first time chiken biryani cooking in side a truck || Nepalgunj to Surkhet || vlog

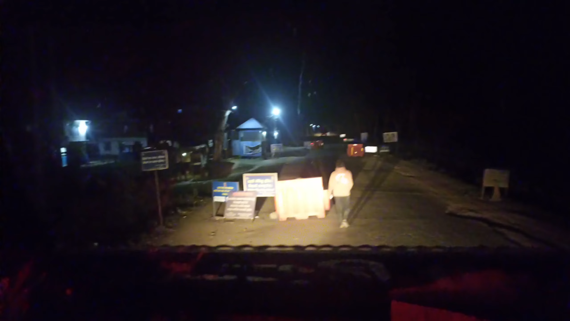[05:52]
यो ट्राफिक को एन्ट्री पोस्ट हो हैन अब यहाँ देखि अलि अगाडि चाहिँ आर्मी को चेक पोस्ट छ त्यसपछि देउराली उकालो हैन बबै पुगेर चाहिँ खाना खाने प्लान हो हैन
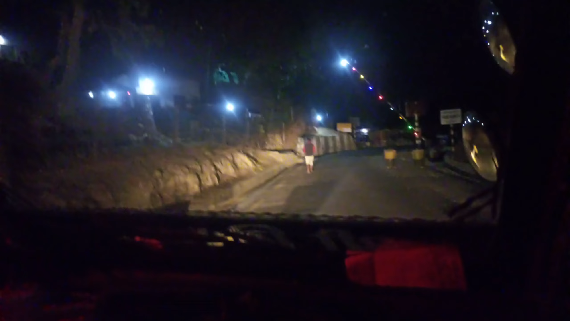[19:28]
साथीहरू 11:30 बज्यो है यो चाहिँ हरिएको चेक पोस्ट हो होइन अब यहाँदेखि ओह्रालो
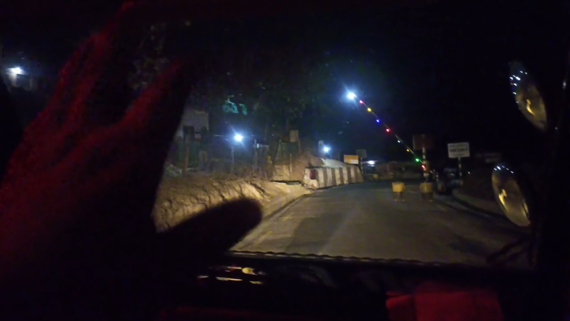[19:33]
छ 11-12 किलोमिटर छिन्चो आउँछ होइन यहाँ एन्ट्री गर्नुपर्ने हुन्छ सबैजनालाई गुड मर्निङ है